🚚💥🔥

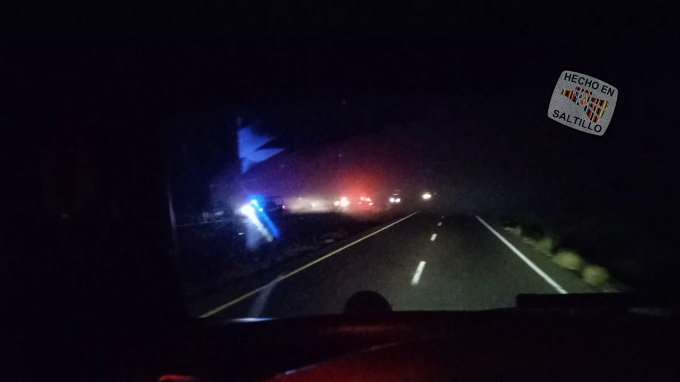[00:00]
A la madre Ahí se vio un remuelque ahí al fondo del arroyo Se ve como que ya tiene rato Quien sabe que pasaría
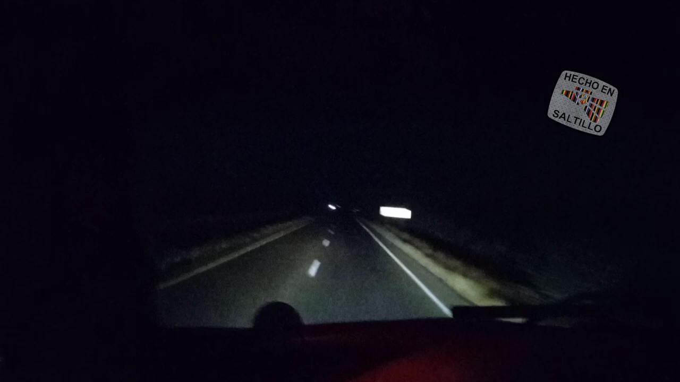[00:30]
Pero bueno Cuidense banda Aquí venimos por la Internacional 15 al Sur Km 48 para Llegar ya los mochis Ahí pasemos el fin de semana Cuidense